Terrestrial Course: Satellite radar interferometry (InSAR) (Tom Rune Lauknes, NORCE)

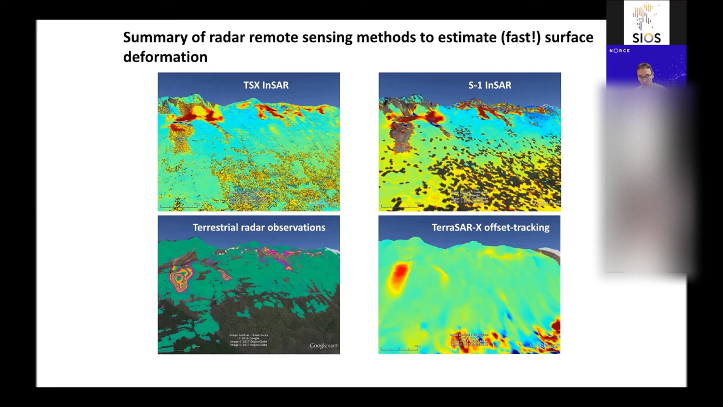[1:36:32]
because that's that method is really capable of detecting a fast movement. And in this case, we use the high resolution TerraceRx data. So we have the very high resolution to start with. So we did this offset tracking using all the different pairs. And that was quite interesting, because that provided us with annual velocities over these two landforms.